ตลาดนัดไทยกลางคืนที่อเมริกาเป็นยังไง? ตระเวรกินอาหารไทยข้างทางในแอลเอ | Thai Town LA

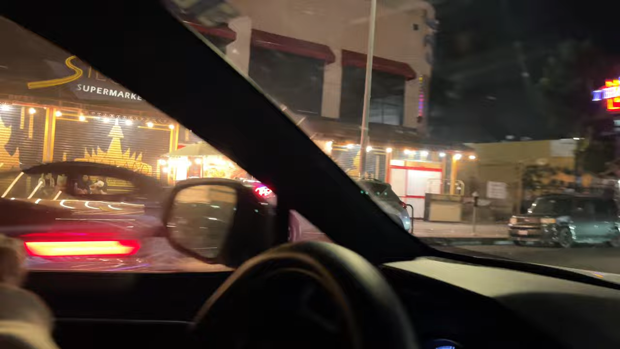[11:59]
ปกติกังวันจะเป็น สุปประมาเก็ตของถưaคนไทยกังคืนมาเปิดเป็นตลาดสีลมเส้นนี้เป็นเส้น Hollywood นะ
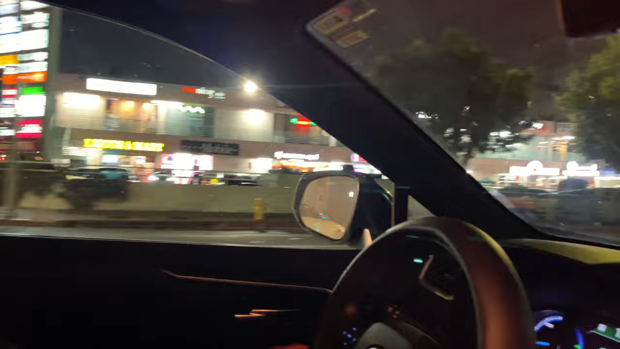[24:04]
นี่นี่ก็ร้านให้ตริมเก่าหลีที่เรากินเมื่อคืนนั้นแต่ตอนนี้อิ่มแล้ว ไม่ไหวแล้ววันนี้คนยังไม่เข้าเยอะ